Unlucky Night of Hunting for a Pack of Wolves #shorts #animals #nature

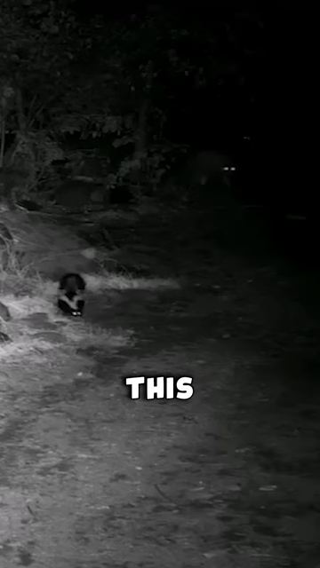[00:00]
This wolf is about to find out why you never attack a skunk from behind.
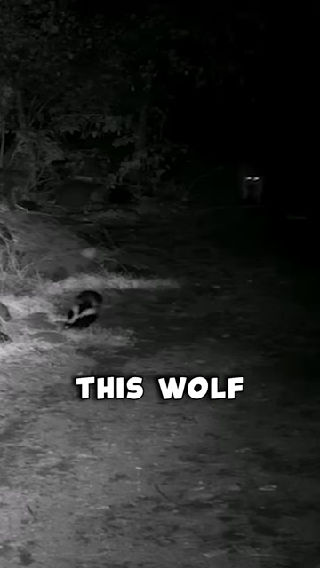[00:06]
Using night's cover as help, this wolf sneaks up on a skunk hoping for an easy meal. But just as he moves in to seal the deal, he learns skunks can do more than just smell bad.
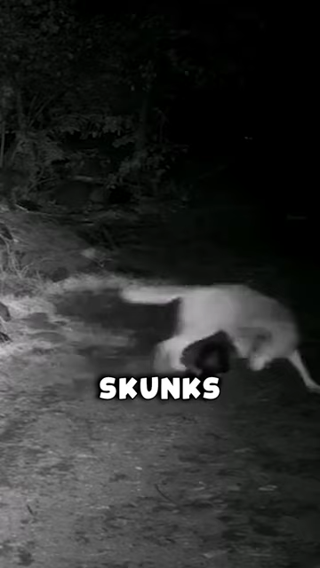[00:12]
Skunks are notorious for their horrible spray.
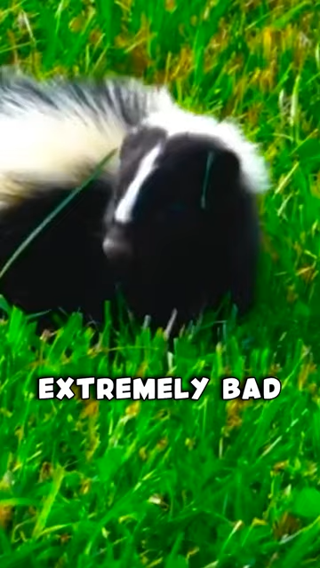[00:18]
Not only does this fluid smell extremely bad, but it can also cause serious irritation when sprayed on the eyes.
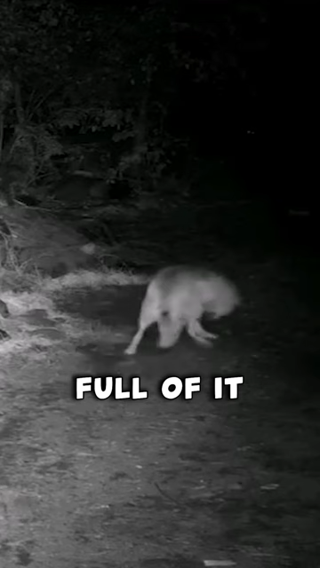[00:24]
This unlucky wolf gets a face full of it, ending his hunt for the night. Surprisingly, the smell doesn't seem to bother one of its packmates, as this white wolf starts rubbing its face on the sprayed area.